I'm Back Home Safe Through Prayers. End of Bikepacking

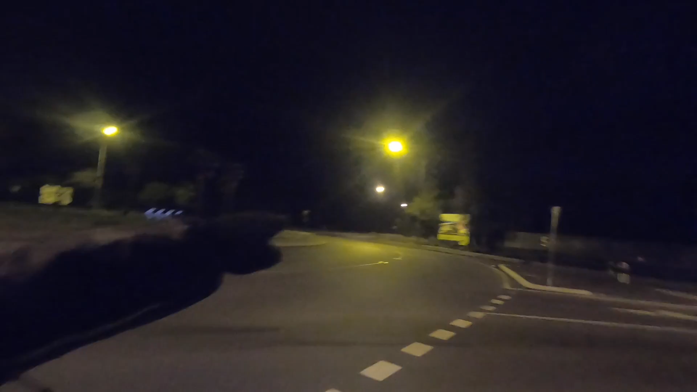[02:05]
this one because this one is a highway almost like it's expressway
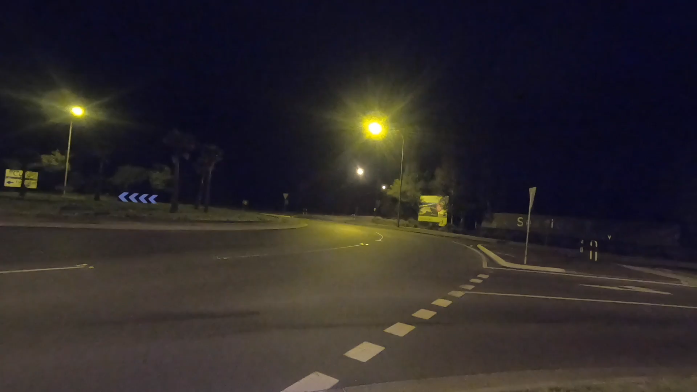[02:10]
yeah but we're going to take that one today we just need to be safe we're going to switch this on yeah and the front light so we're ready we go oh it's super cool